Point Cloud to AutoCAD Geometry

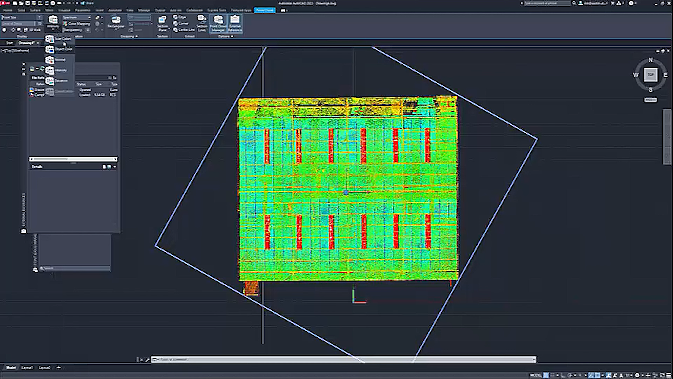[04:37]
Change that to intensity for more detail.
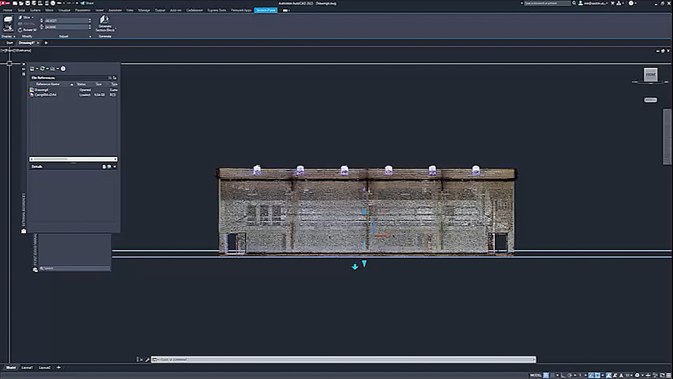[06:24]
Live section button over here means it's either a live section and as you make modifications or click the live section button, you get your point cloud back.
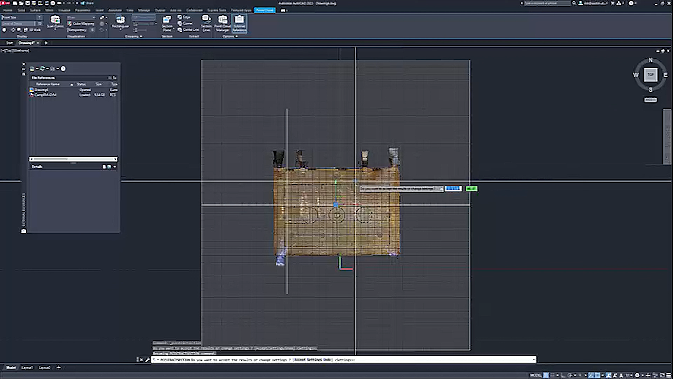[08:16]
And it's already done. Oh, fantastic. So let's see what we have. Go into a plan view. Go to the point cloud manager.